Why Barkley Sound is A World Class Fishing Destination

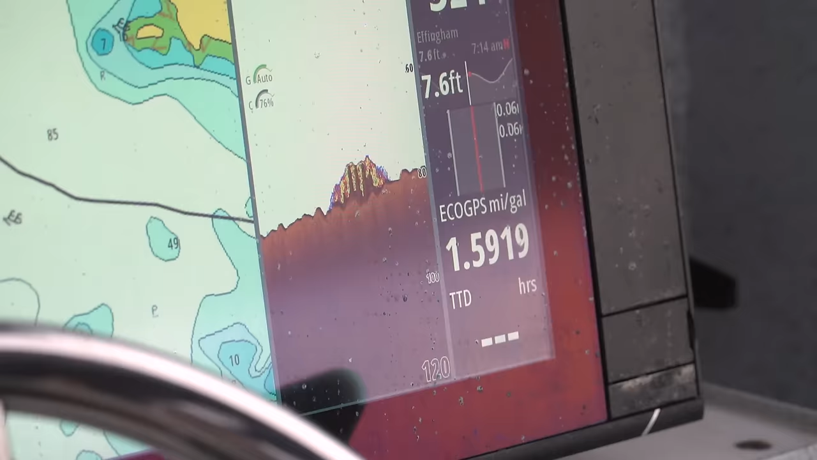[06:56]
Look at, oh, look at them back there. Oh, jeez. Right on the surface. No, we're pretty fortunate. This Barkley Sound has a lot of fishing areas.